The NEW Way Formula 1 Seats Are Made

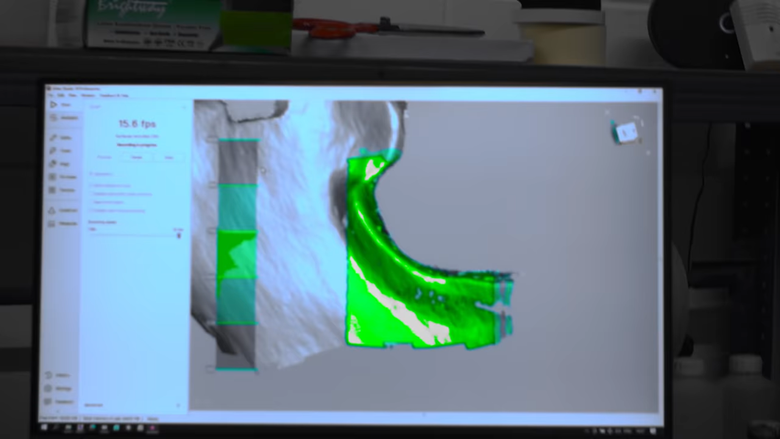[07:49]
The team laser scans the seat which slowly builds up a 3D CAD model.